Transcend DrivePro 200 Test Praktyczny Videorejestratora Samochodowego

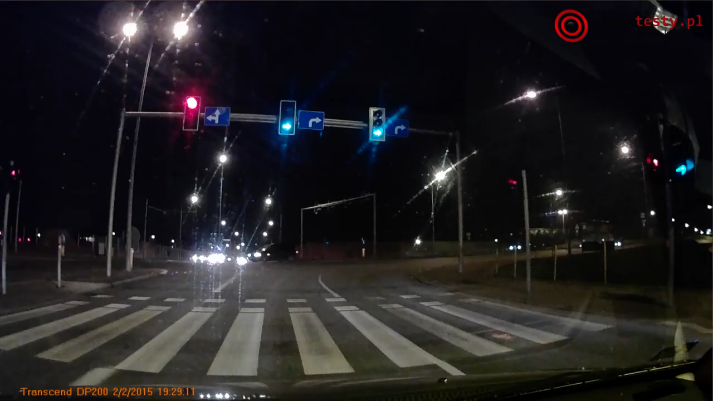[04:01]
Urządzenie pozwala na rejestrację obrazów maksymalnej jakości 1080p, czyli jakość Full HD z prędkością do 30 klatek na sekundę. Dodatkowo bardzo dużą zaletą tego urządzenia jest szeroki, bo aż 160 stopniowy kąt widzenia. Całość została tak zaprojektowana, że też może się podobać, no ale nie oszukujmy się, to urządzenie działa w zasadzie bezobsługowo.